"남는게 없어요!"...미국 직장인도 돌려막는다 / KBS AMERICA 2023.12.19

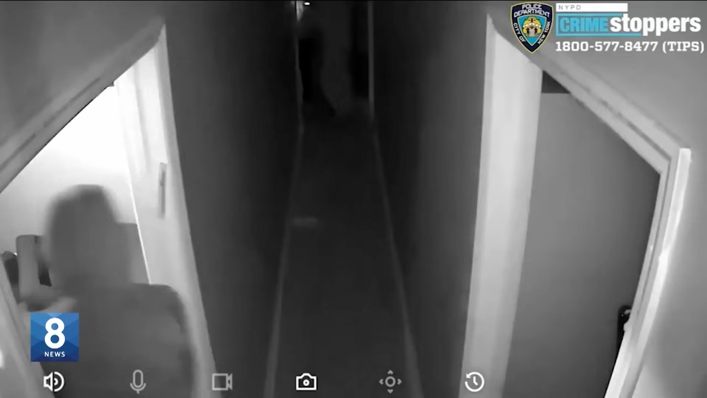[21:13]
오늘 새벽 한시경 뉴욕시 스태튼 아일랜드 주택가에 위치한 한 가정집에 4인조 무장강도가 침입했습니다.
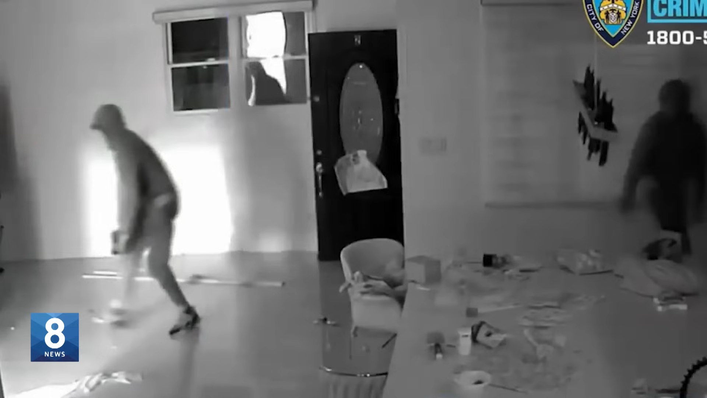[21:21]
이들은 리빙스턴 에비뉴와 킨스트릿에 위치한 주택의 현관문을 발로 차고 한 명씩 들어왔으며 이 중 3명이 총기를 들고 있었습니다.
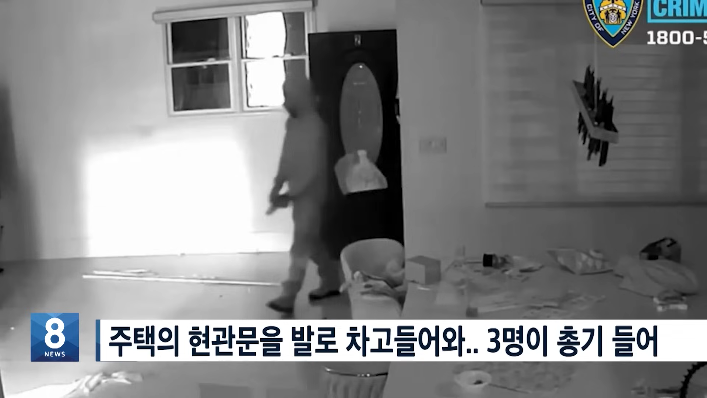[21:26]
차례로 가정집에 들어온 강도일당은 1층 서랍 등 물품을 뒤졌고 이어 복도를 따라 들어가 차례로 방문을 열고 들어갔습니다.
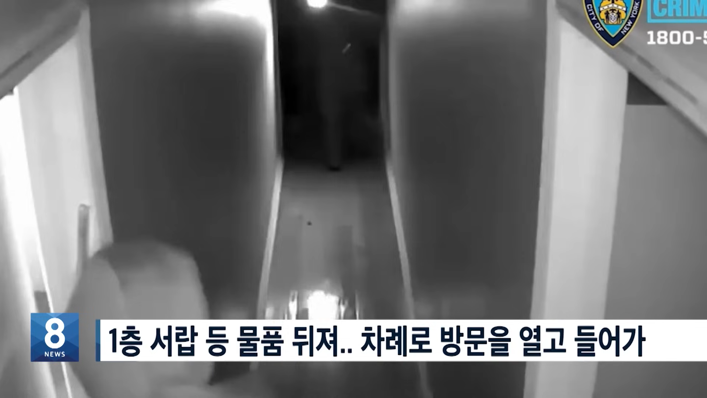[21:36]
당시 집안에는 33세 여성 거주자와 5살 난 그의 딸과 4살 난 아들 그리고 54세 유모가 자고 있었습니다.